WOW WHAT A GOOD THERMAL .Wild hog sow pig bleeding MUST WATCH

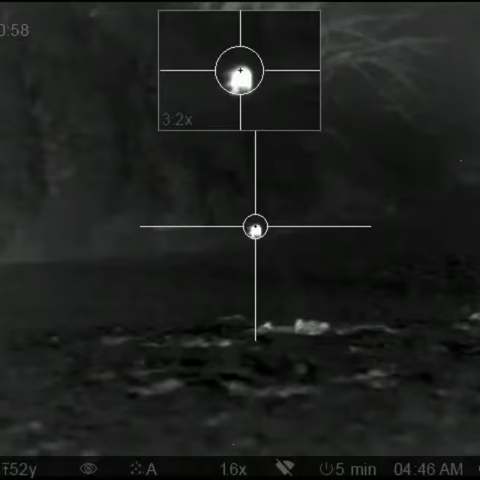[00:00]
Yep, there you go. You ready? Shoot him.
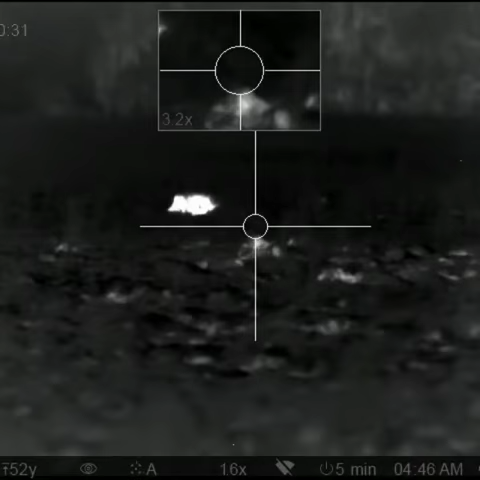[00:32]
Look at the blood pumping out of him. You got him.